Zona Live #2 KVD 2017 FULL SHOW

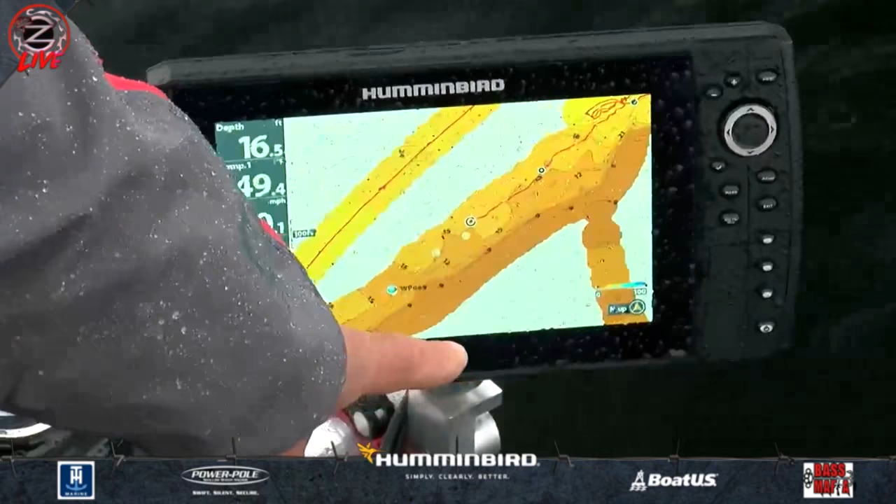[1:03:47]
On screen: depth 16.5 ft
And it gets deep. And there's going to be a point that's going to come that we're just...
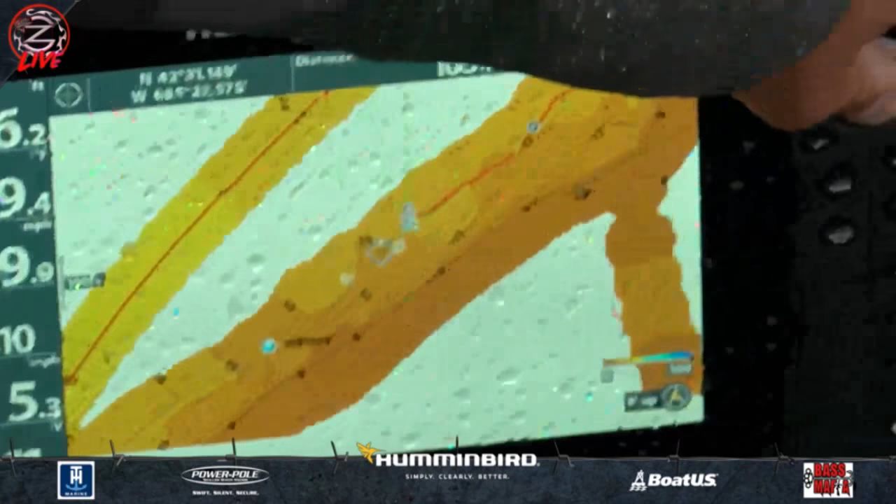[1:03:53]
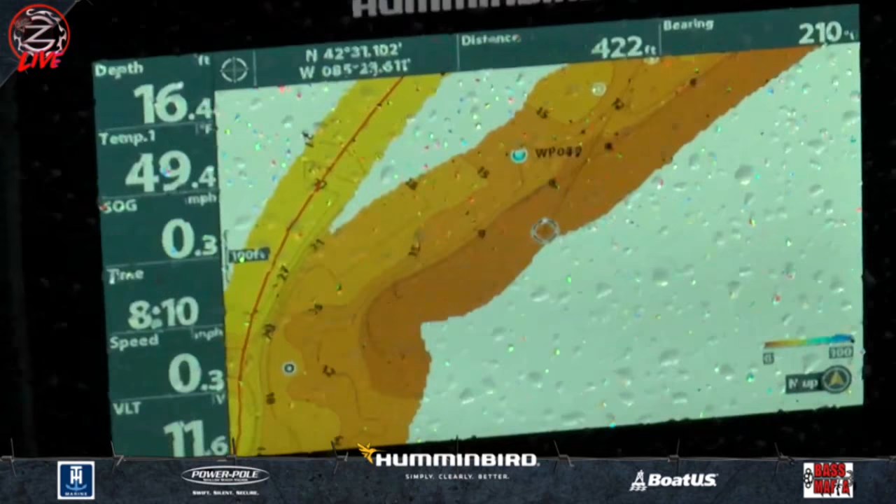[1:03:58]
On screen: depth 16.4 ft, speed 0.3 mph
You see that point right there? We auto-charted that point.
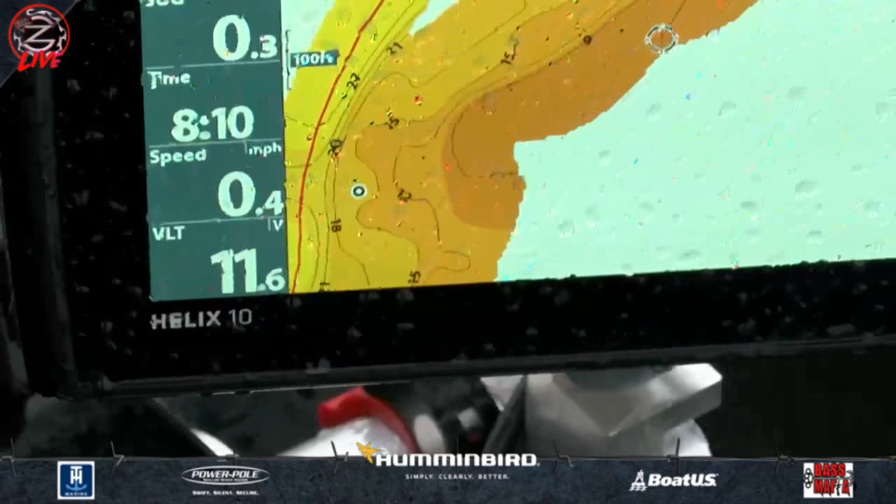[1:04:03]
There's more stuff gonna happen when we make our way down to that. We're easing into it, though.
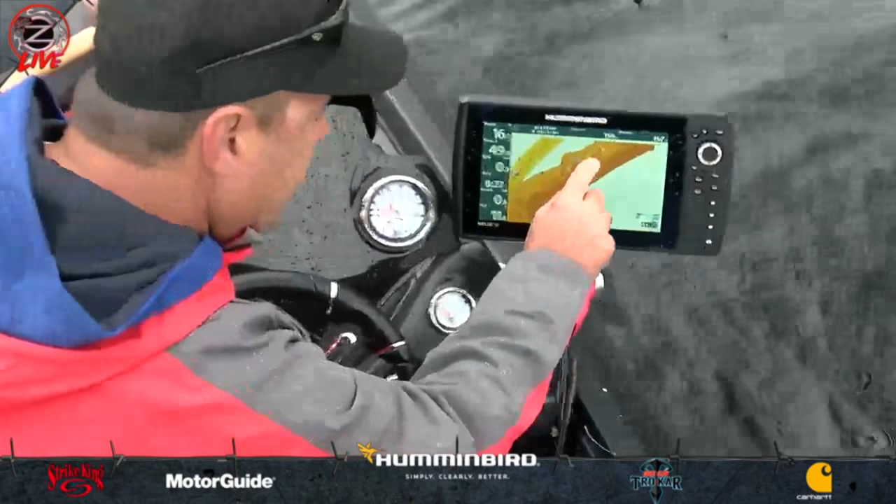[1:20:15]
It's on a corner. That waypoint, it's on a corner.
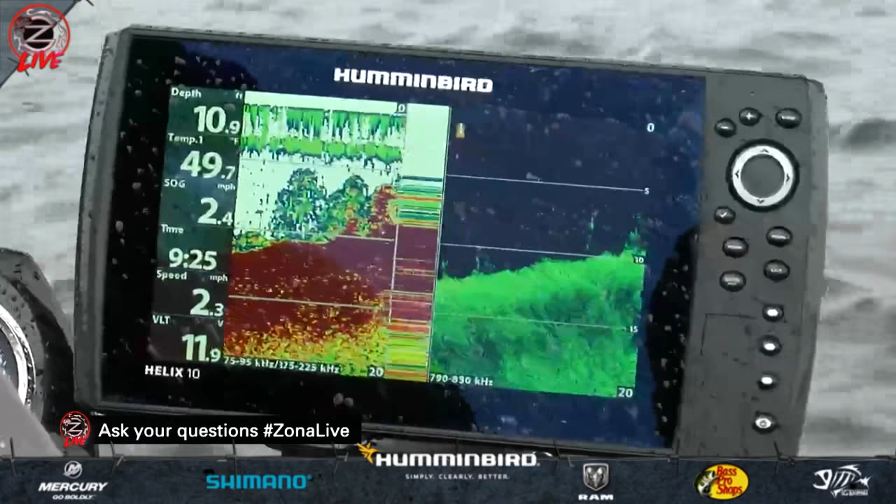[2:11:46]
On screen: depth 10.9 ft
That's the magic right there. It's all real, real, real thick cabbage.
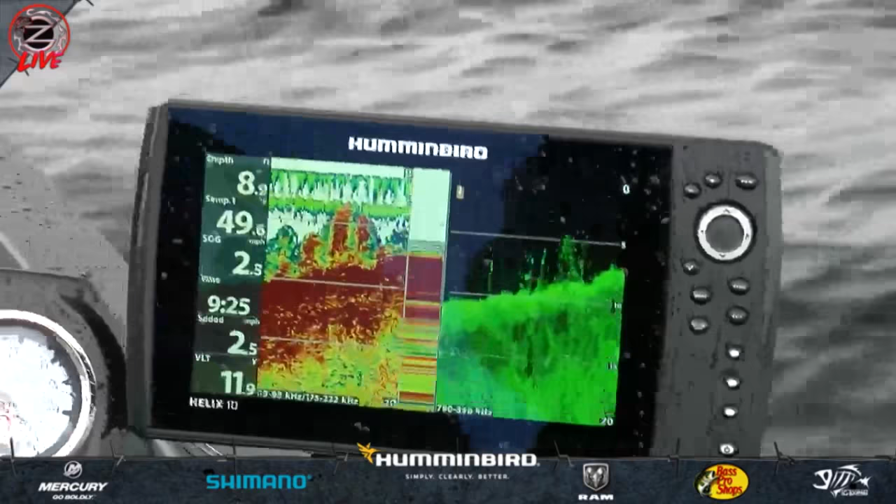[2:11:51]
That's the magic right there. That is the magic.
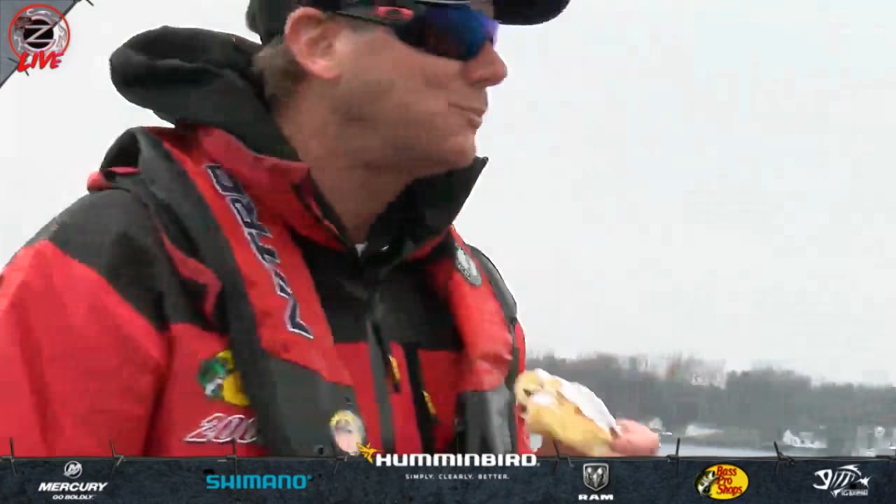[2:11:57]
And what'll happen is, I'm gonna go straight out here. Hold up.
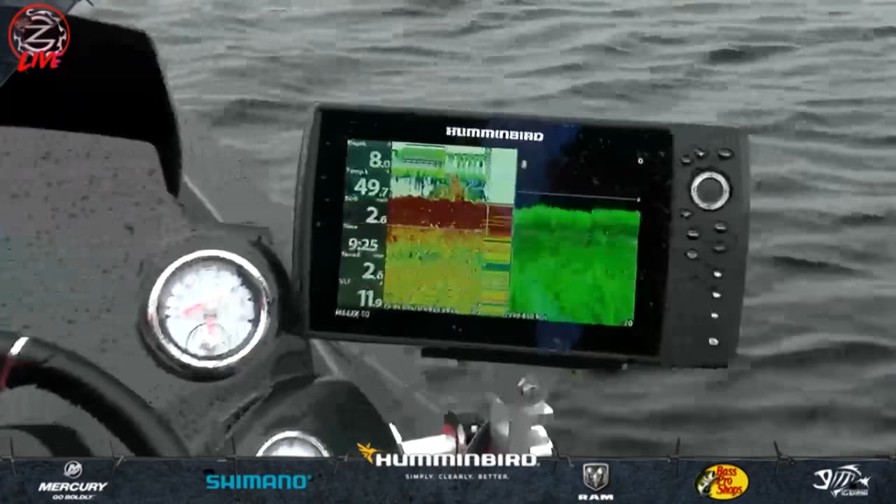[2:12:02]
Sorry. With that jerk bait, you gotta have a lot of sugar. But see where it gets real, real clean?
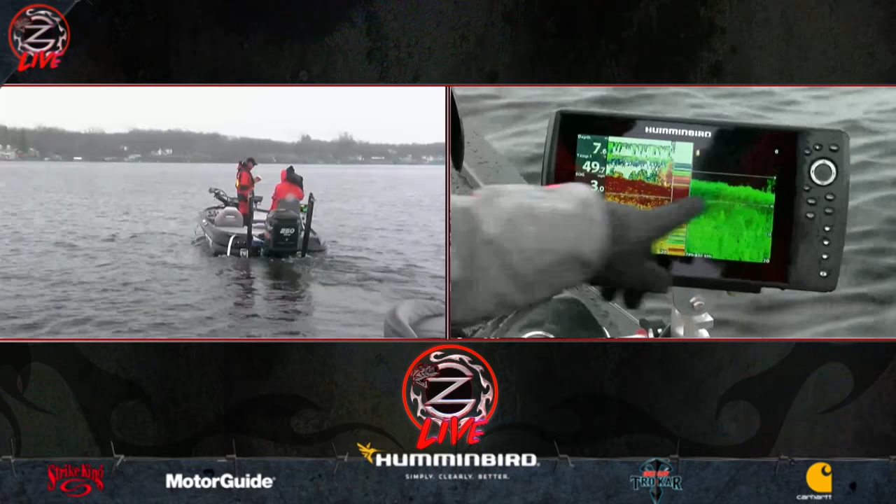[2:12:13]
And then all of a sudden you'll get, and I'll tell you, what's interesting is where we caught all those bass today, you see that cabbage right there?
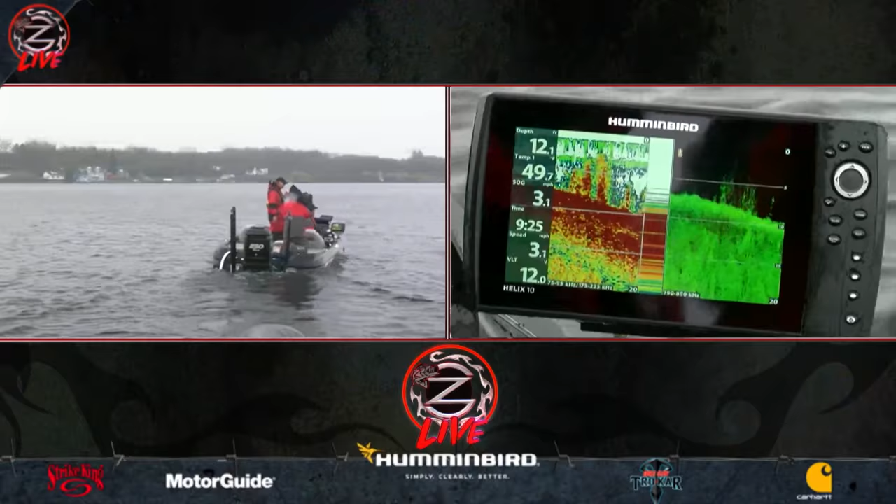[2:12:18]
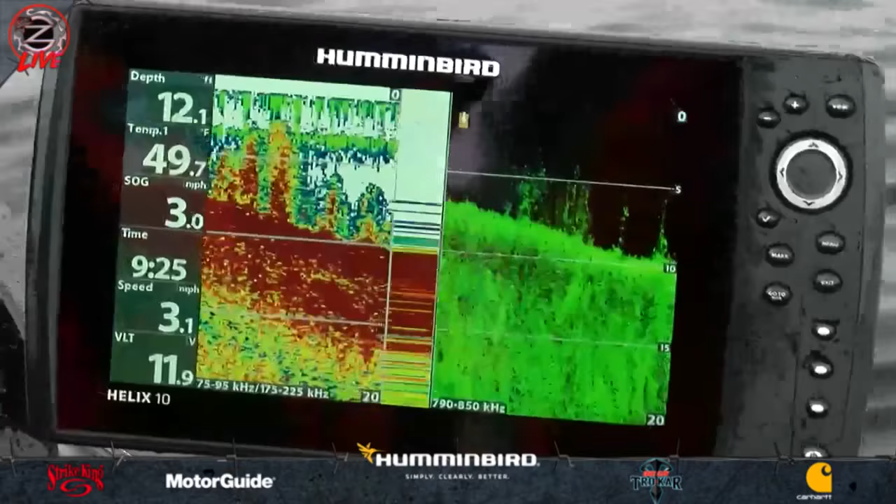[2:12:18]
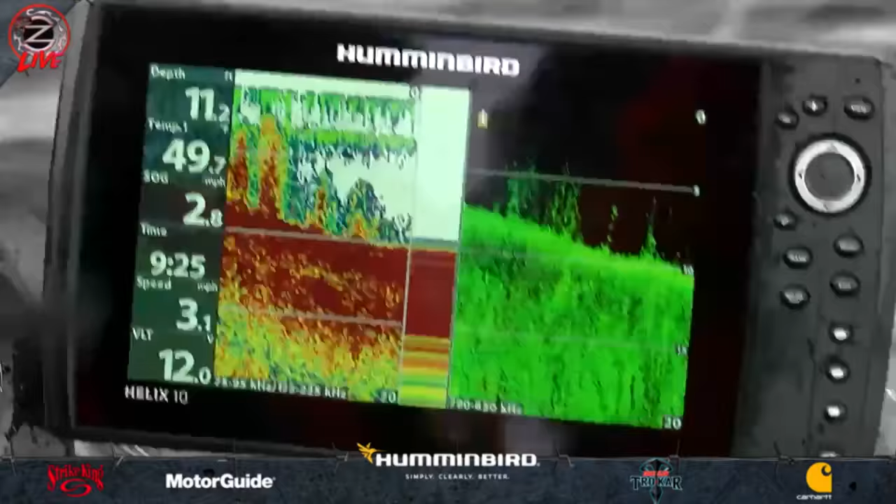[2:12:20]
On screen: depth 11.2 ft
Where we caught those bass was a clean area in that cabbage. Rocky. Rocky.
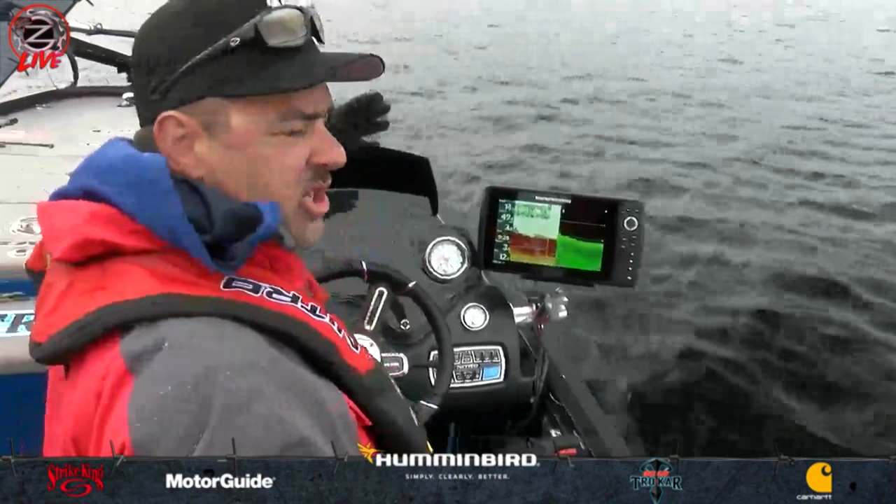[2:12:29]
It was just a real, real clean patch in that grass.
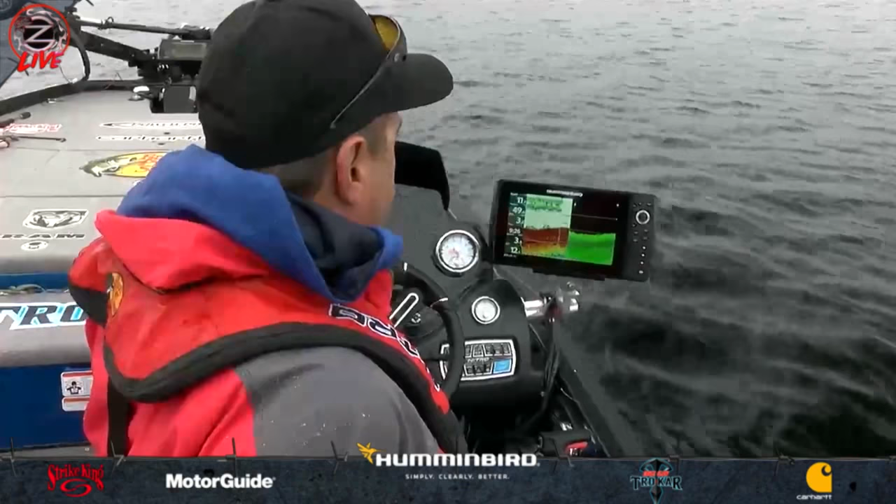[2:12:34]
You get a real clean bottom.
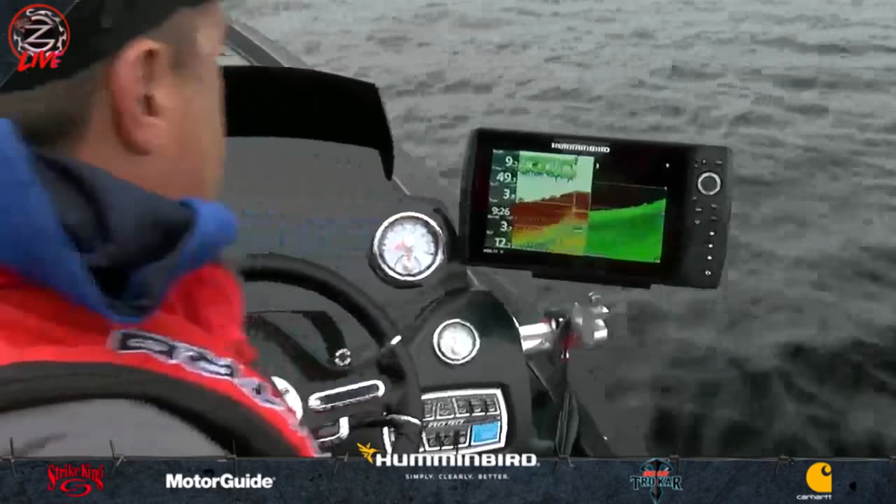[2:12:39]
Hang on. And the other day, my buddy and I idled this whole thing,